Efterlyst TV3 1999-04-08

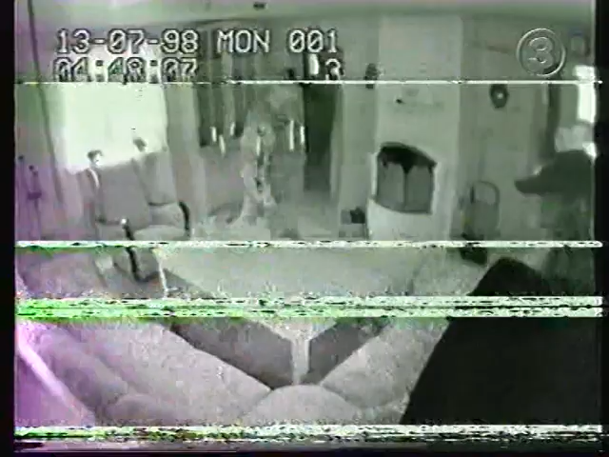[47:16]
Det var alltså ett fritidshus i Västergötland där ägaren satte upp en videokamera för att han tröttnat på inbrotten i sitt hus.